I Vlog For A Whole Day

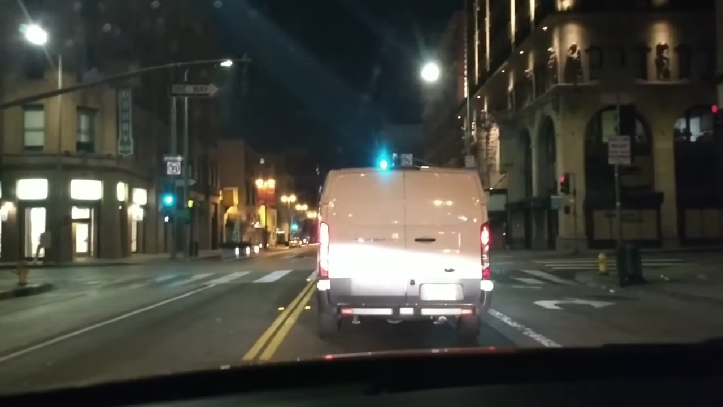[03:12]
Now there's usually parking right here past these bushes. Please give me a space. Come on, space. Is that loading? It's a loading. Ah, see, I told you. See?
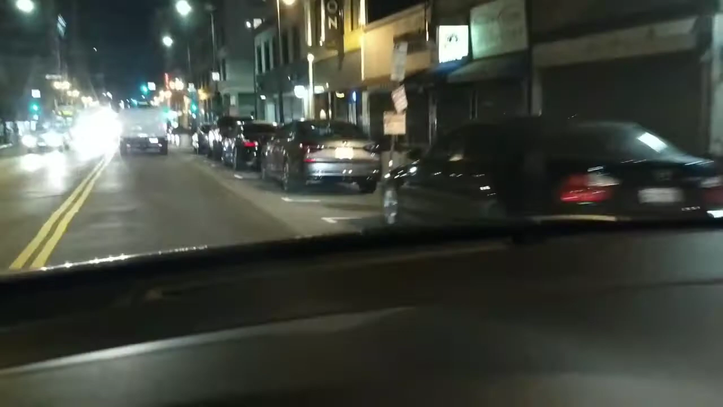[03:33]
No parking. Fuck. Okay. Could there please be a parking space in front of Planet Fitness? That kind of looks like a space.
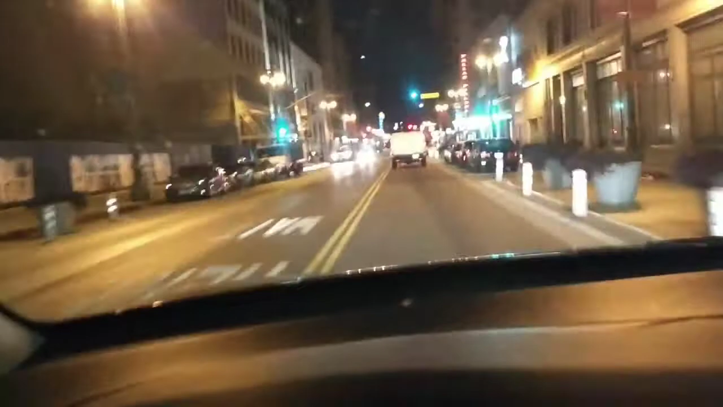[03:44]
I could squeeze in there if I have to. No parking here. No, I can't squeeze into there. See, this is what I'm telling you. Oh, wait, is that a space? That is not a space. Someone is using a loading zone as a space, but that's not a space. And I, for one, don't want to get a ticket. Oh, good.
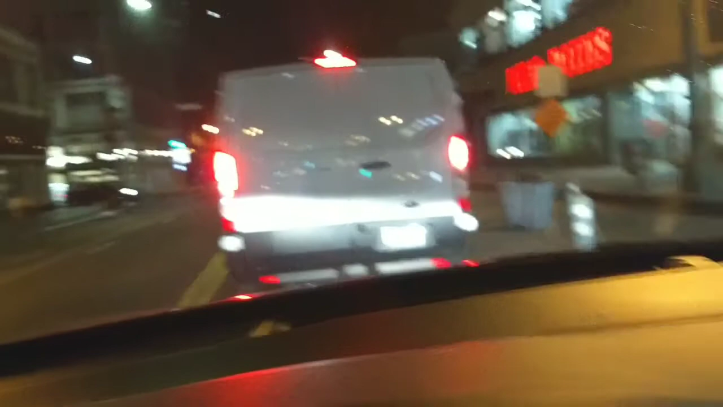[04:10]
So to add to me my busy day and being late, now I gotta find a further away space and walk. Whoopity fuck. Oh my god. I found a goddamn space.
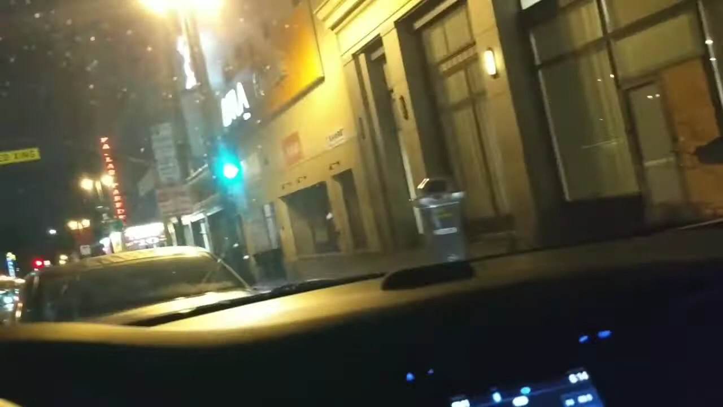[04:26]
I drove around for a while. I found a goddamn space.